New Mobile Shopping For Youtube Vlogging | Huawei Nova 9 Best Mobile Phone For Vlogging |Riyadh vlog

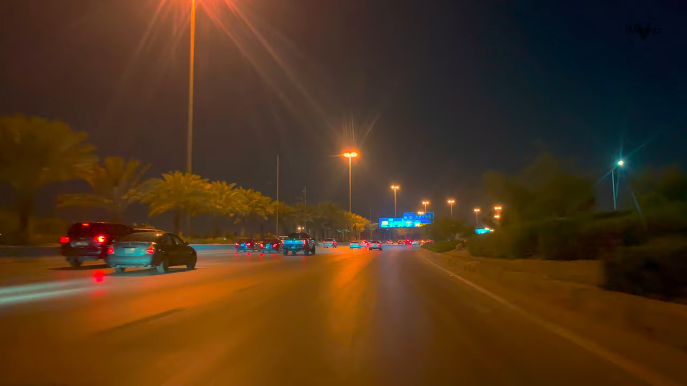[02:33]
तो हम लोग आ चुके हैं ब्रांच रोड से हाईवे पे। ये तरैया का जो साइन कह सकते हैं, साइन बोर्ड हिस्टोरिकल तरैया।